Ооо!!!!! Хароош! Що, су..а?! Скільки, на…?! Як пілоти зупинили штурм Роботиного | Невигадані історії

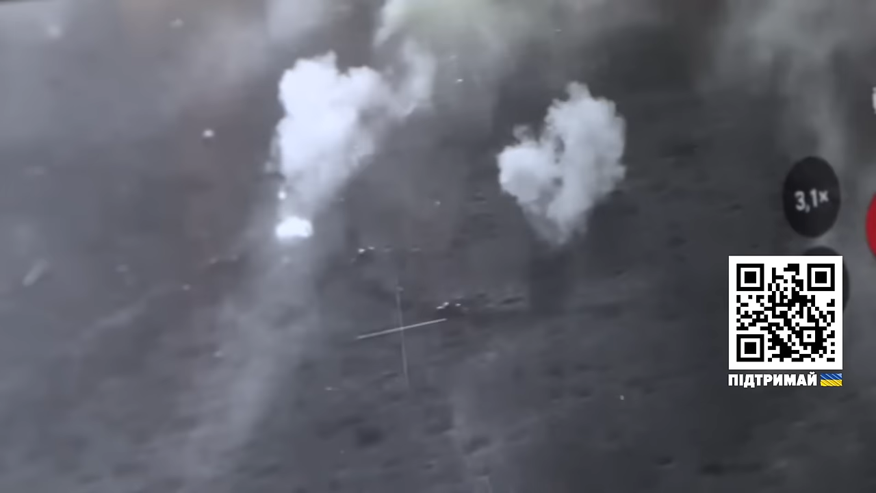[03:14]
we see indeed we see we see indeed we see he launches from pad they will hit the road
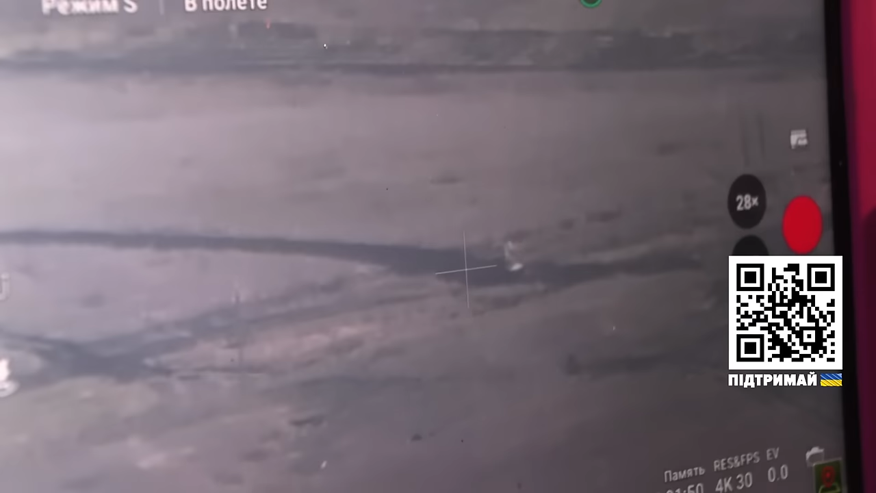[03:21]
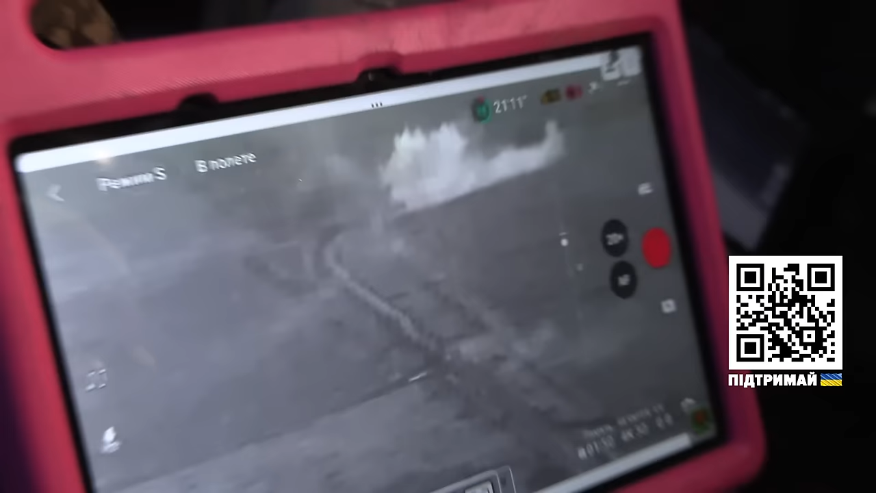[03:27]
intelligence please zoom in on the left
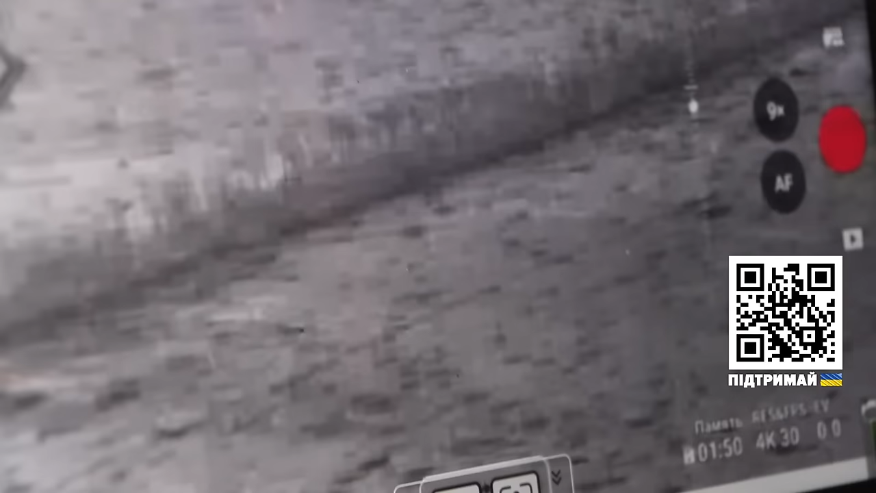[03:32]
we're pursuing the tank online artillery hasn't found it yet now fpv pilots will try
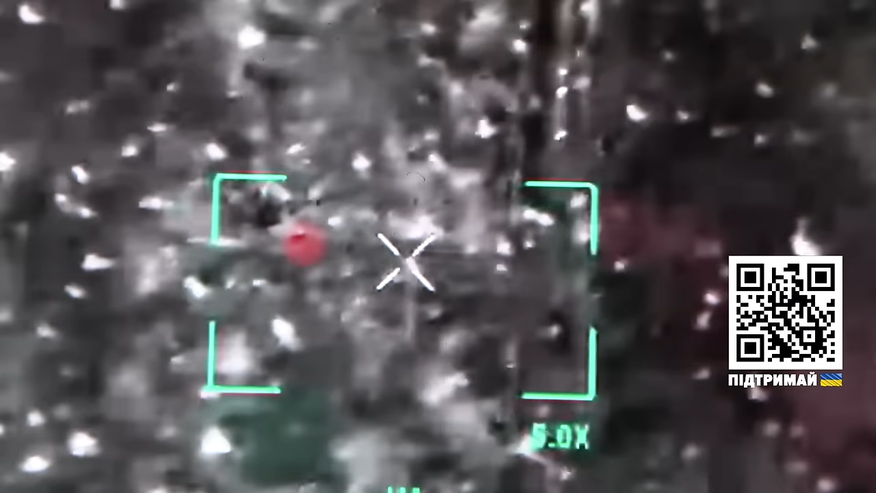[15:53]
they're running, ran do you see anything?
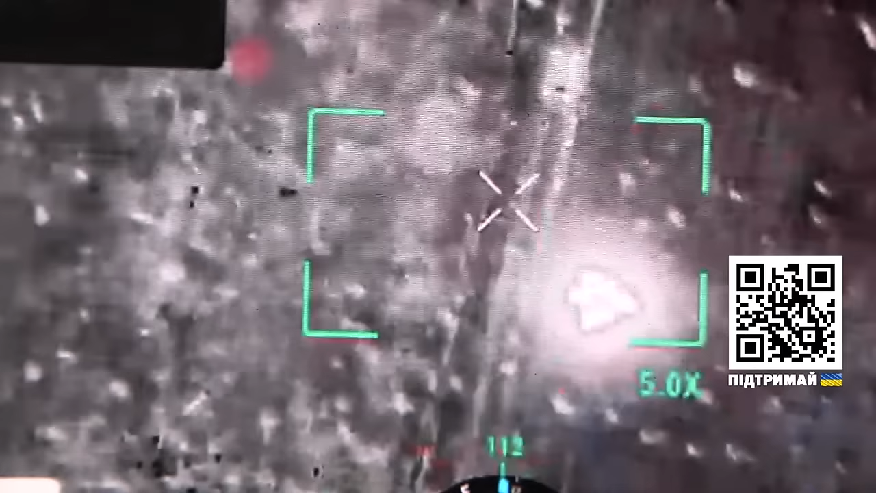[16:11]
yes, everything is perfect get explosives, targets left three Russians in a trench had something fall on them
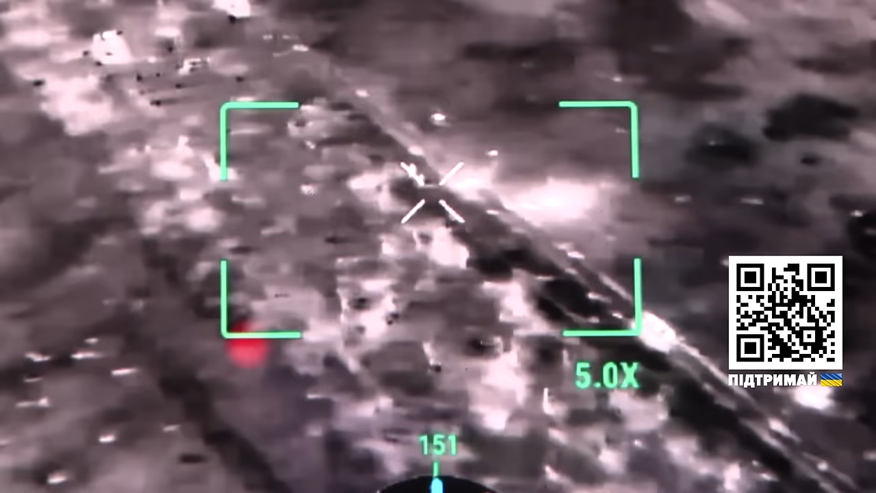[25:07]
I am capable of doing the job and I will do it first one's enough it hit the mark the other one is limping he was struck by the debris oh, they're listening